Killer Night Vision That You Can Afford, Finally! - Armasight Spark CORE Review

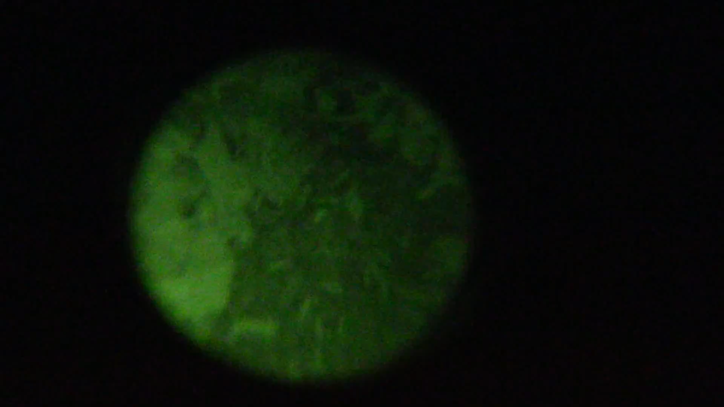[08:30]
It's kind of awkward walking with the camera hooked up to it here.
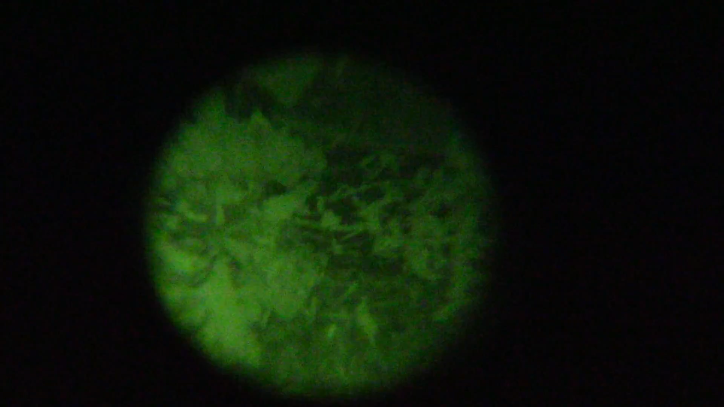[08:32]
I'm just holding the camera to the night vision.
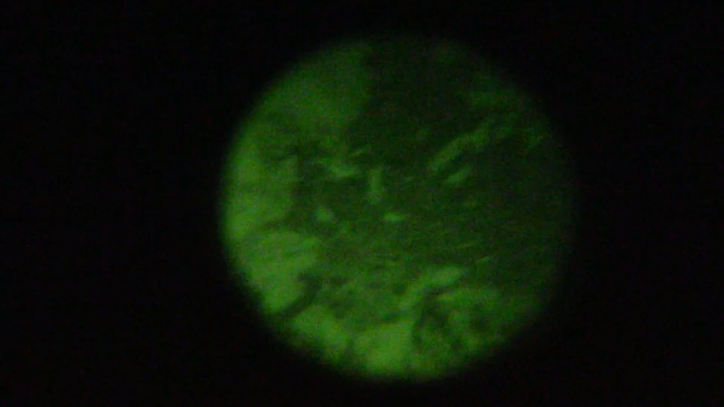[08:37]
So my depth perception is a little off looking through the viewfinder on the camera.
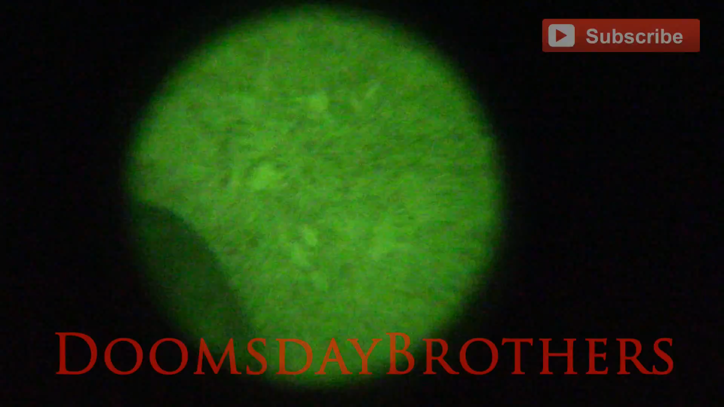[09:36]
As you can see I'm being stalked by a wild beast out here.